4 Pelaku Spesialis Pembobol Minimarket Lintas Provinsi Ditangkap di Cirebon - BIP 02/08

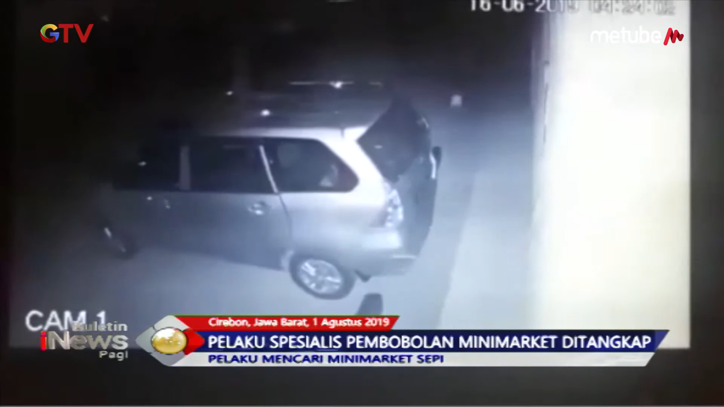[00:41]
Berbekal rekaman CCTV petugas atresrim Polres Cirebon, akhirnya berhasil meringkus keempat pelaku warga asal Karawang,